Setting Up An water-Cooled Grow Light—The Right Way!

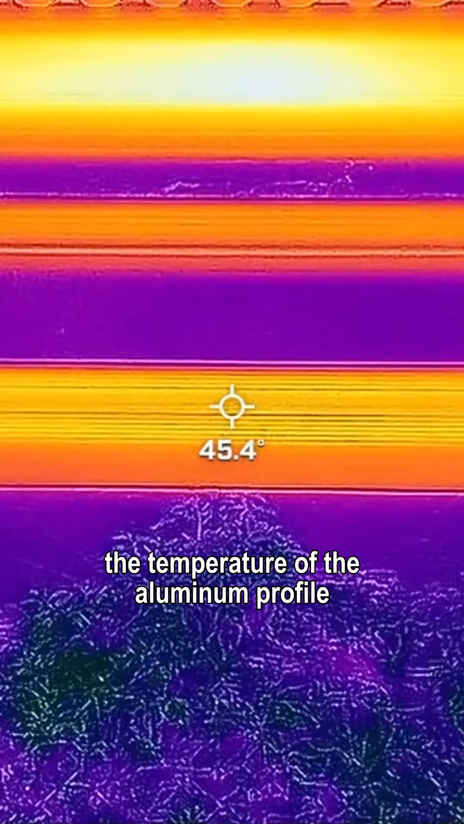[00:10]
is 45 degrees celsius and the temperature of the plant surface is 30 degrees celsius we closed the grow
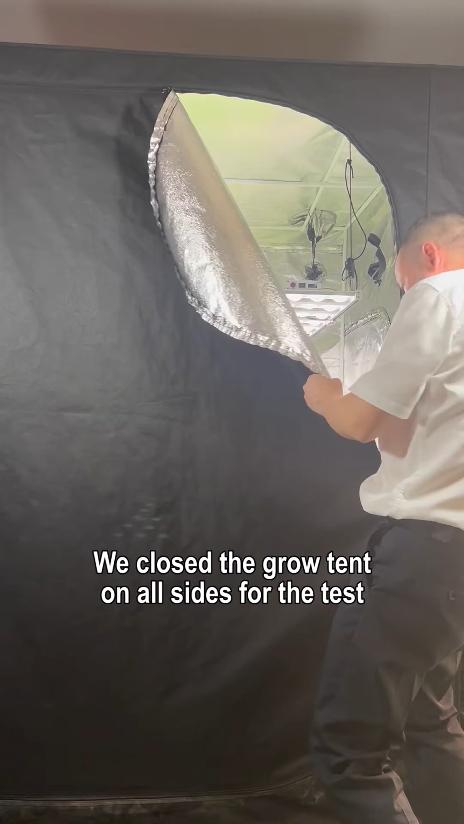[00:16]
tent on all sides for the test after 10 minutes the temperature increased the heat dissipation
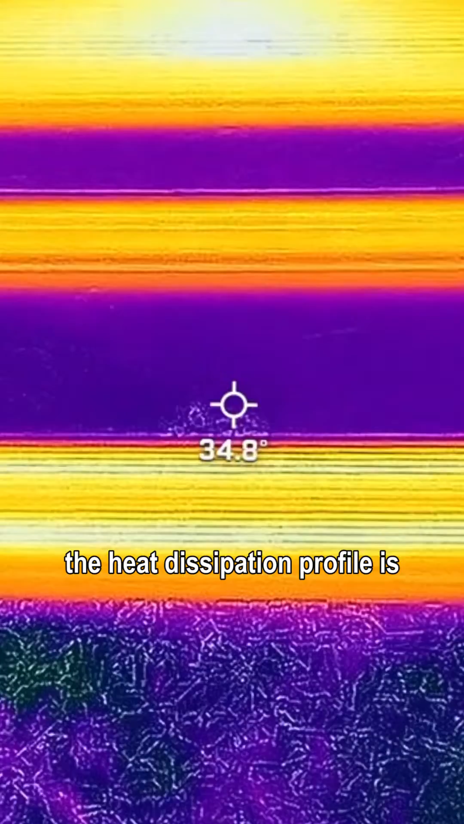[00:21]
profile is 58 degrees celsius and the plant surface temperature is 33 degrees celsius
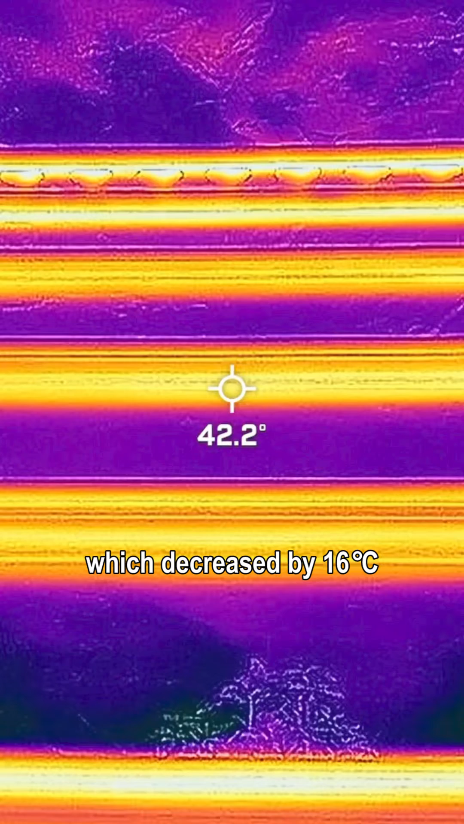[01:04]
decreased by 16 degrees celsius the cooling effect of diy water cooling is very obvious